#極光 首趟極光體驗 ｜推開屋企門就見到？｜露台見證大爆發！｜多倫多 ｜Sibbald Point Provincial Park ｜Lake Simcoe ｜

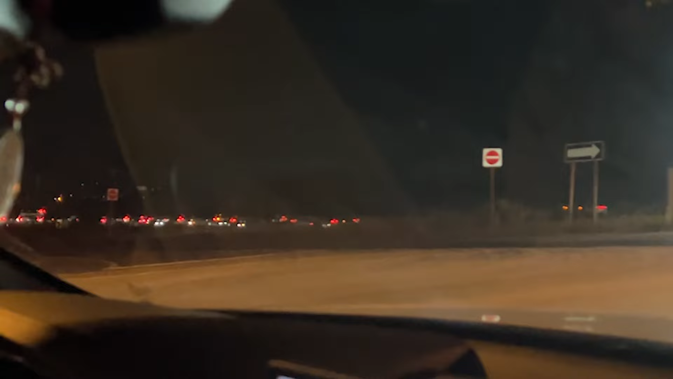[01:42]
對呀大家都是向北對呀 塞車我們現在準備下Highway現在轉下去對呀星期四明顯是每個人都去北上今天
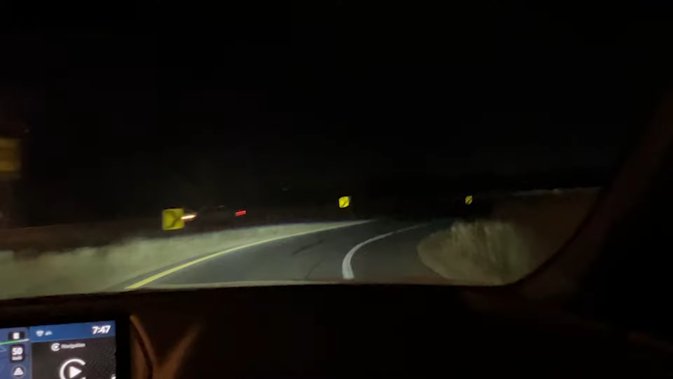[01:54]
星期四明顯是每個人都去看光每個人都這麼有空去看嗎這些千彩難逢真的很多車真的呀那裏會不會爆呢不是呀那些人說會有沒有位停車的不過如果你去到附近其實就都應該會看到吧你看看真的很多車已經要慢了是嗎一上去就要慢了你看看全部紅色的